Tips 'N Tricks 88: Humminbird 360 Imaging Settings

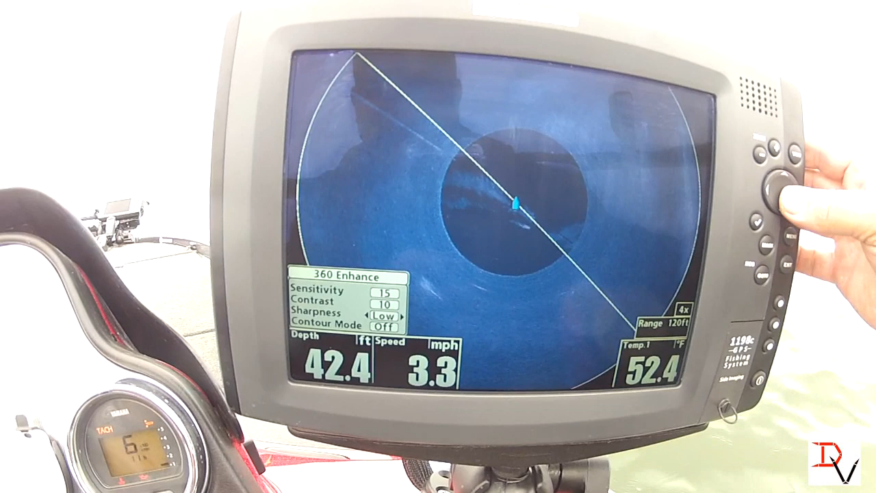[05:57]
On screen: depth 42.4 ft, water 52.4°F, speed 3.3 mph
on low contour mode just like on side imaging we can
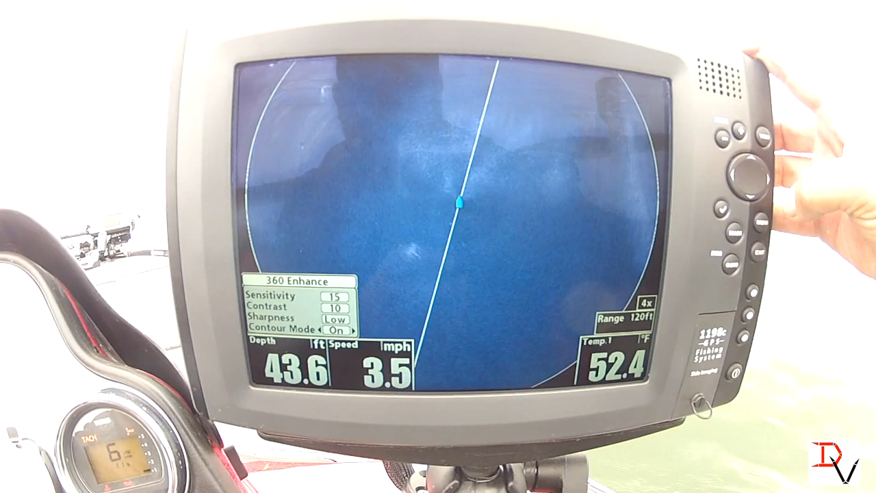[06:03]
On screen: depth 43.6 ft, water 52.4°F, speed 3.5 mph
we can turn it off and look just at the bottom below us i'm
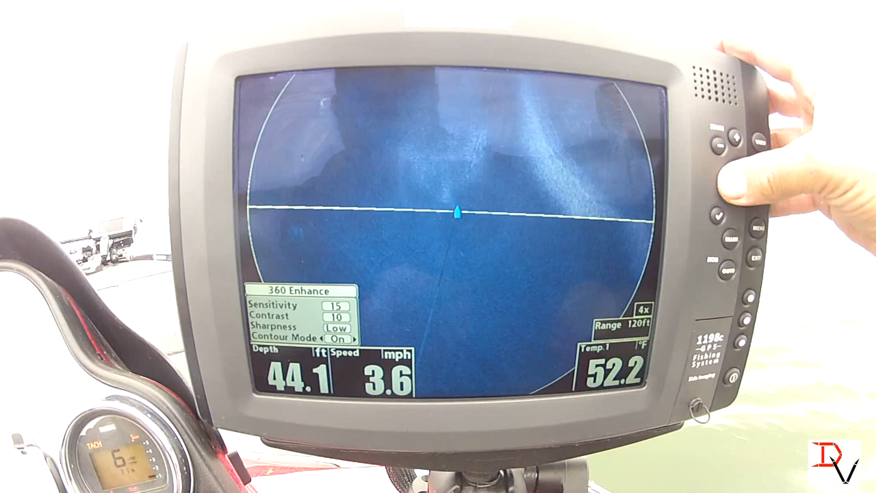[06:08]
On screen: depth 44.1 ft, water 52.2°F, speed 3.6 mph
going to leave it on because i like seeing the water column now one thing we since we're now in the 360 we can come over here to our settings again we can turn the boat icon the overlays see that's your range rings uh we're at four times zoom uh 120 foot range we've got 30 60 90 120 so that helps you to judge distance look at that road bed
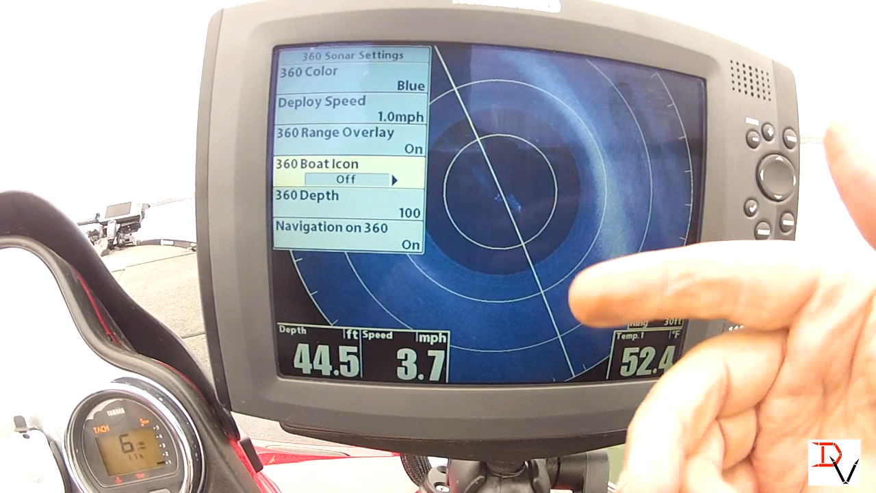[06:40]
On screen: depth 44.5 ft, water 52.4°F, speed 3.7 mph
you can turn the boat icon off if you want to see without it you can adjust the maximum depth that the 360 imaging will look you can turn navigation on or off if we wanted to go over here and mark this road bed right here i'm just going to set a waypoint on it i'm going to hit mark
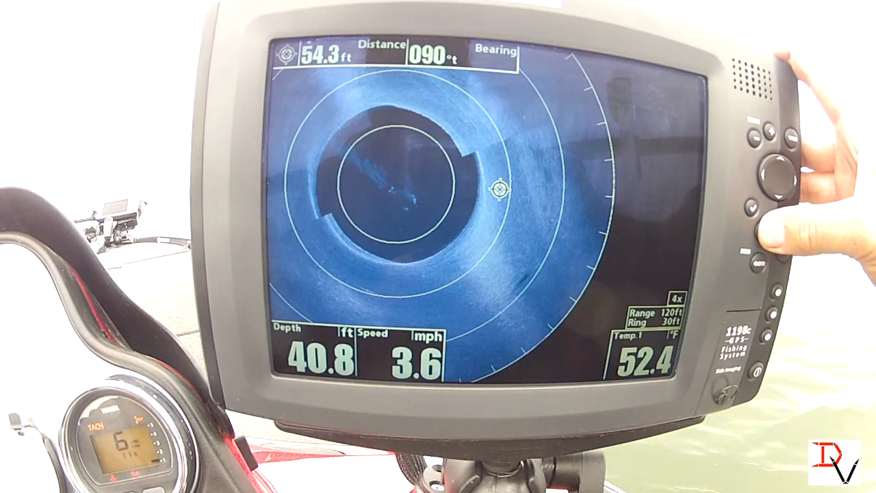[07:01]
On screen: depth 40.8 ft, water 52.4°F, speed 3.6 mph
down here now watch that's our navigation see
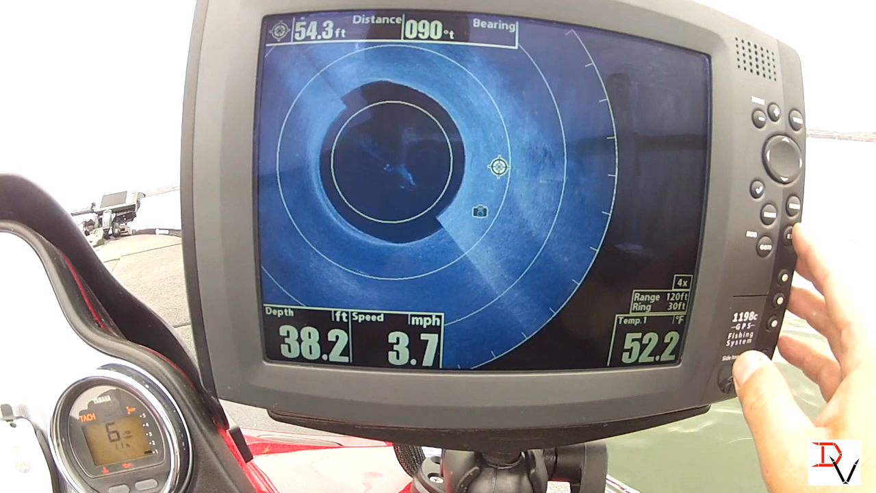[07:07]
On screen: depth 38.2 ft, water 52.2°F, speed 3.7 mph
our icon the far as the boat gets away it's going to show where that
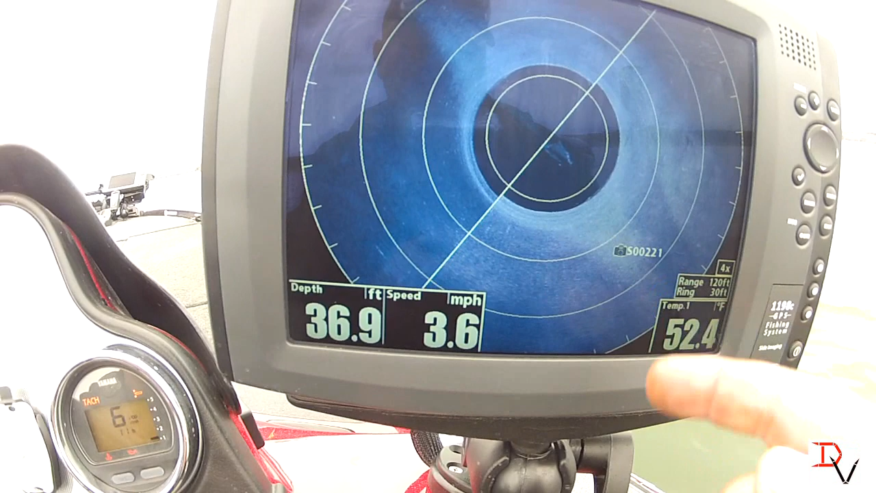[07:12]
On screen: depth 36.9 ft, water 52.4°F, speed 3.6 mph
icon was so you know exactly the direction all this structure is
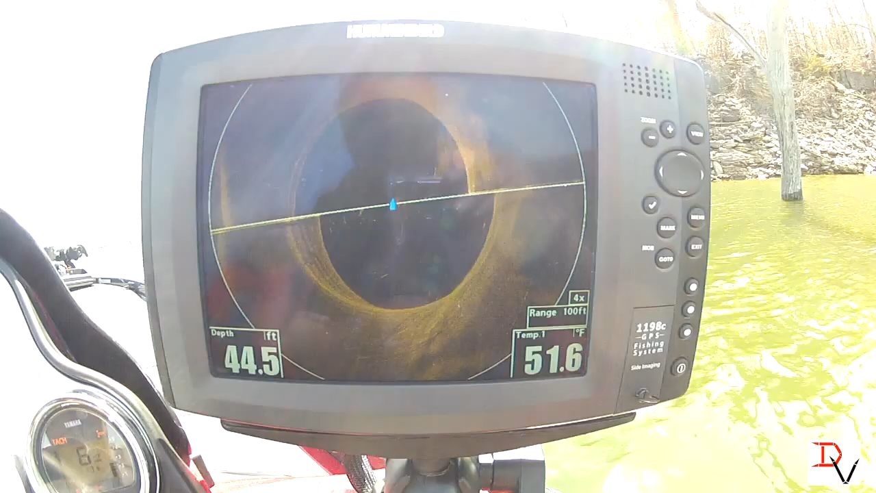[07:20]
On screen: depth 44.5 ft, water 51.6°F
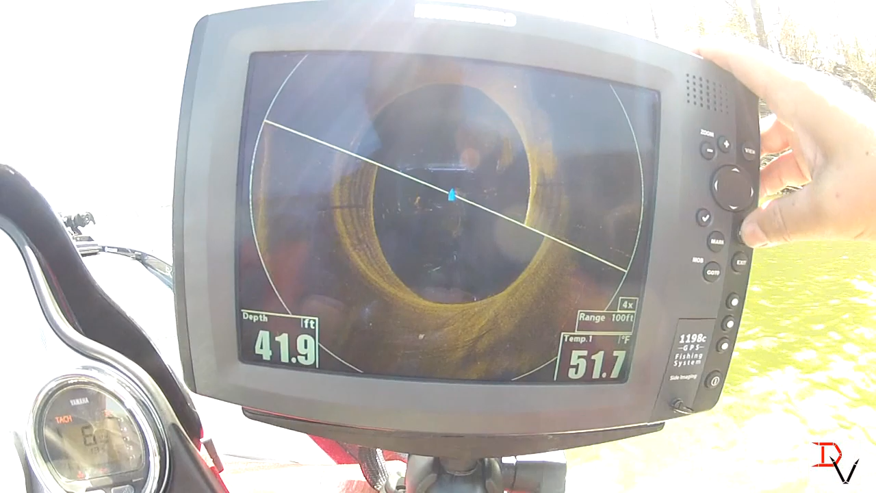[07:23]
On screen: depth 41.9 ft, water 51.7°F
now one of the features you can do you can hit your menu button go down here to si 360 enhanced and you can
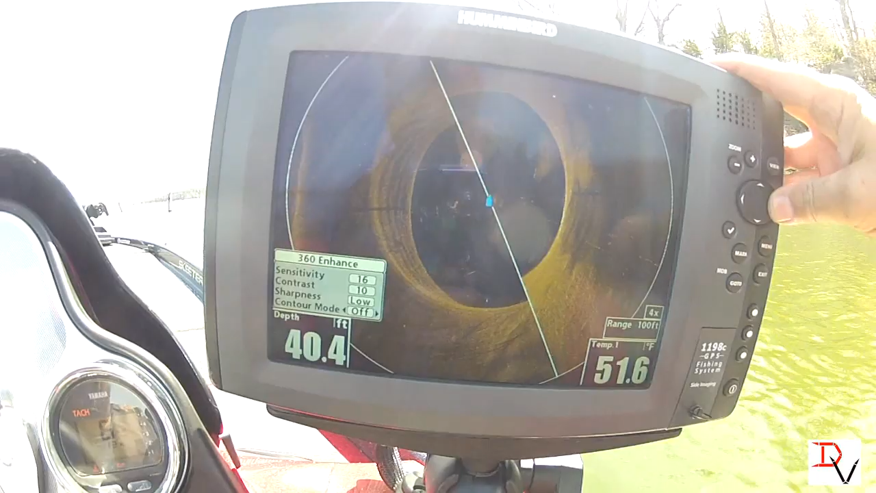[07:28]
On screen: depth 40.4 ft, water 51.6°F
turn contour mode on and it'll take the water column out and
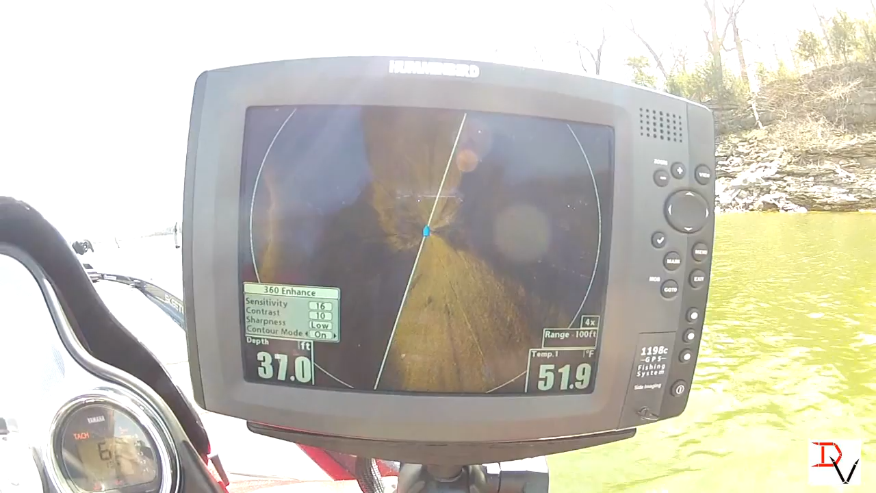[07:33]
On screen: depth 37.0 ft, water 51.9°F
you can see now that you're seeing everything underneath the bottom see the creek channel you can see the bluff you got this bluff over here
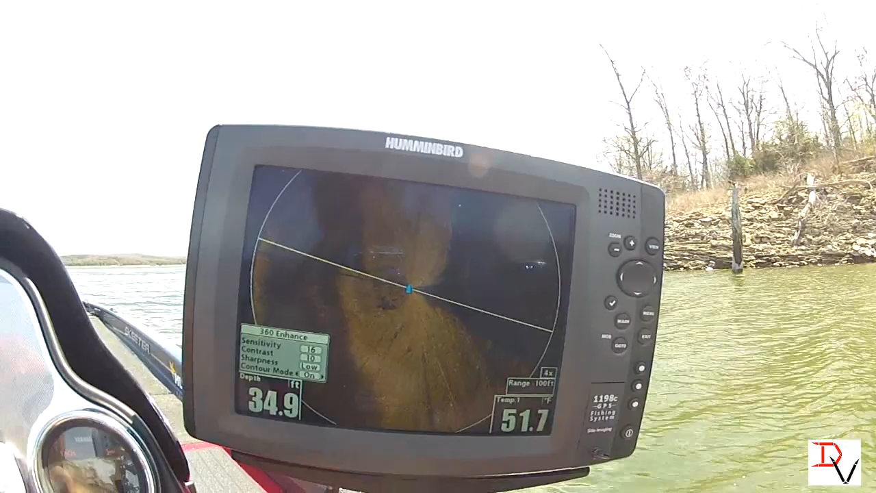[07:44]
On screen: depth 34.9 ft, water 51.7°F
this is where our creek channel is a
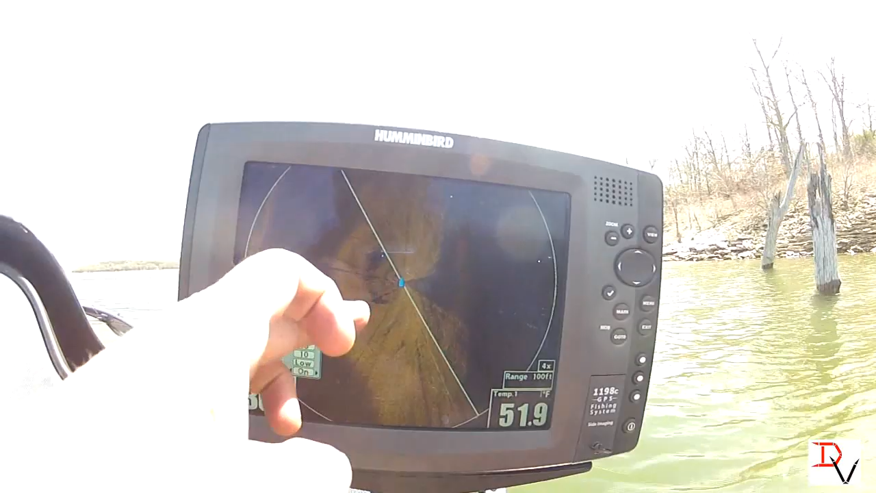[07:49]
On screen: water 51.9°F
couple little drop ledges there now if you want to isolate a sweep
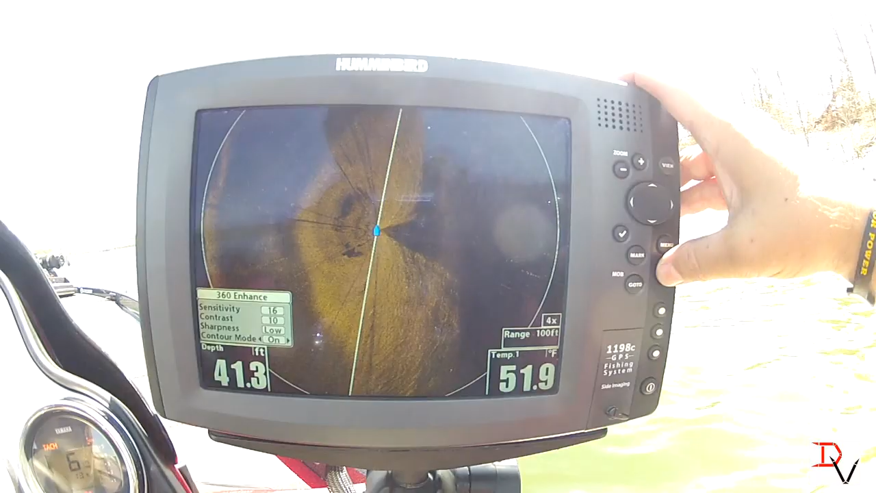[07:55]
On screen: depth 41.3 ft, water 51.9°F
just hit your check mark button and it'll actually go back and
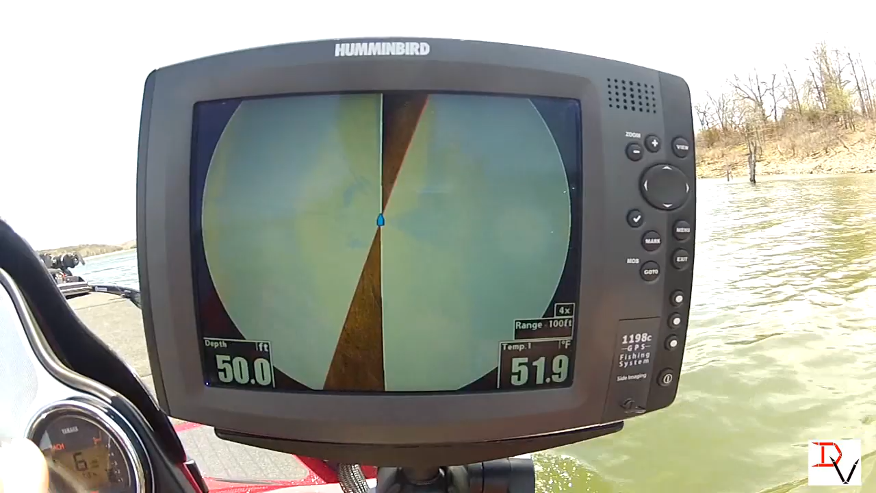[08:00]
On screen: depth 50.0 ft, water 51.9°F
just go back till you want to scan there's our lay down i
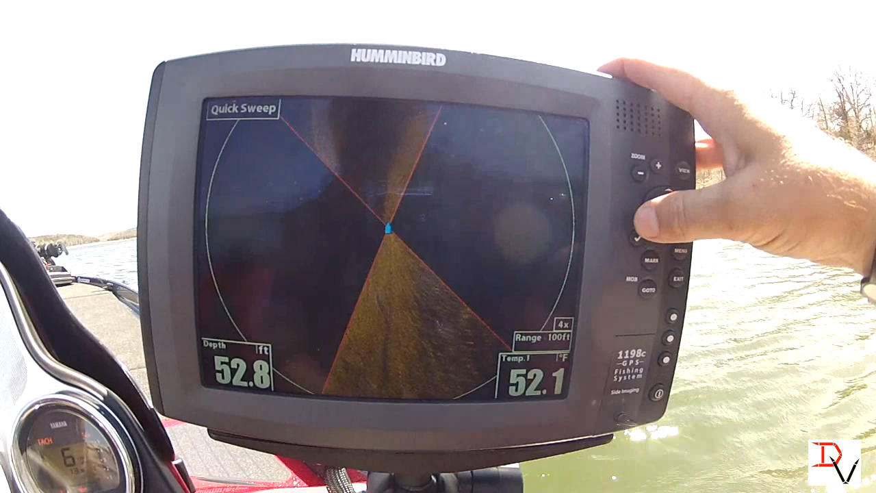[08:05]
On screen: depth 52.8 ft, water 52.1°F
want to go back and i want to look at it again i want to just keep isolating that sweet
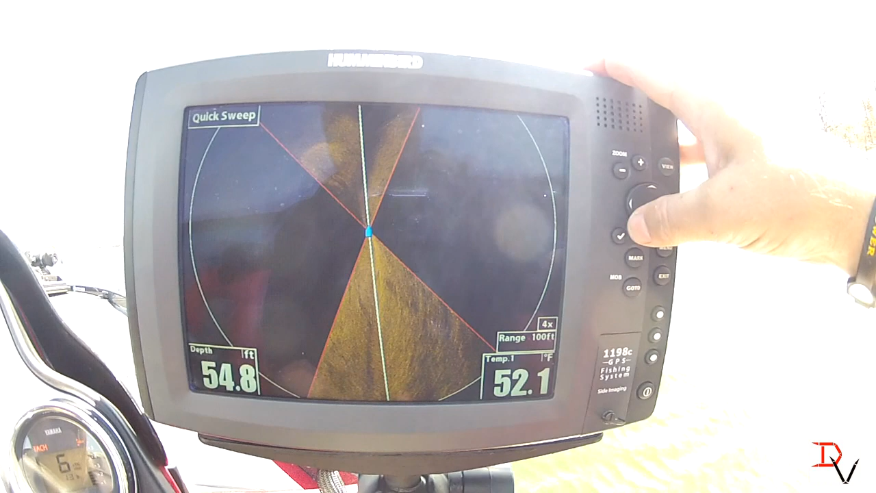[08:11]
On screen: depth 54.8 ft, water 52.1°F
it'll keep refreshing those areas just hit check mark and you're back out of it and it'll home itself back in and start over